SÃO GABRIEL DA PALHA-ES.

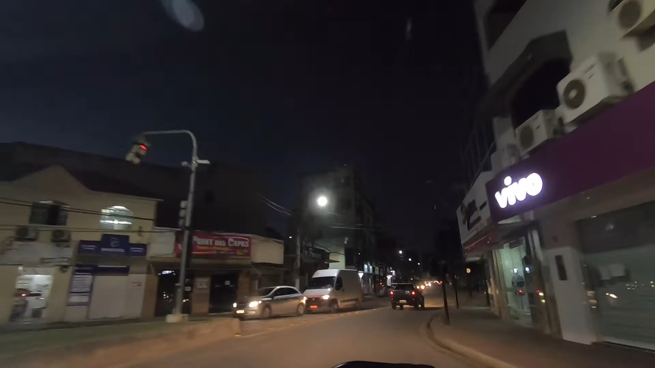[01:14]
Geralmente direto, nunca andei dentro da cidade assim para me conhecer. Sempre nessa rodovia aqui, que só corta ela.
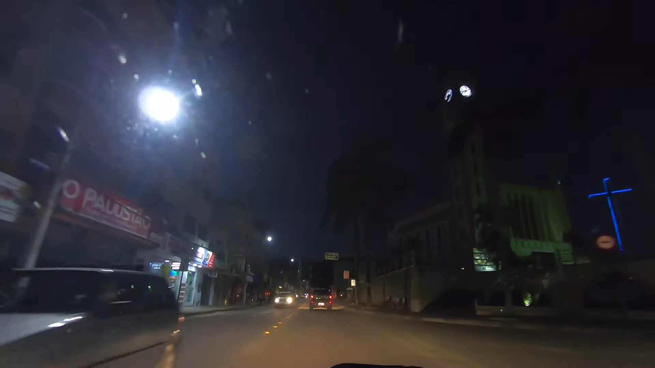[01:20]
É, corta por dentro aqui e passa direto para o sentido Nova Venecia.
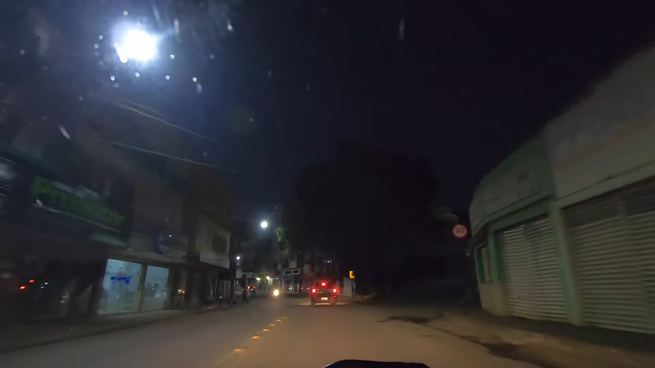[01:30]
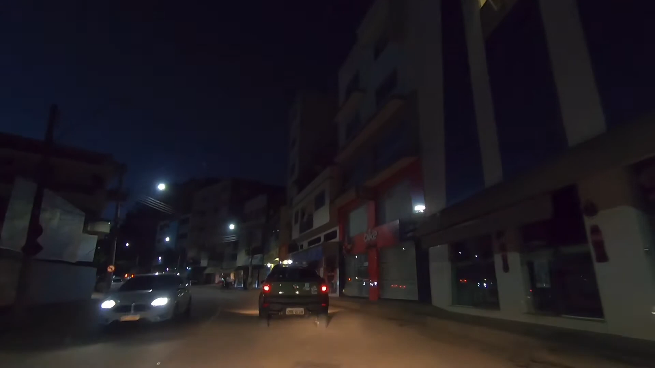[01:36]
Está escurecendo já, está bem escuro já.